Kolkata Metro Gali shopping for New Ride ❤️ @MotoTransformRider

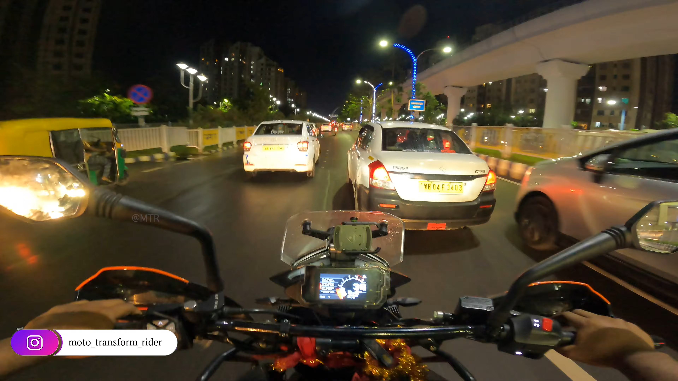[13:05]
और मेरे सामने है खूबसूरत सा विश्व बांग्ला गेट जो है आपका न्यूटन का दिल बोल सकते हो। एक बार देख लीजिए, प्रेजेंट करता हूँ आपका विश्व बांग्ला गेट। ओए हुए,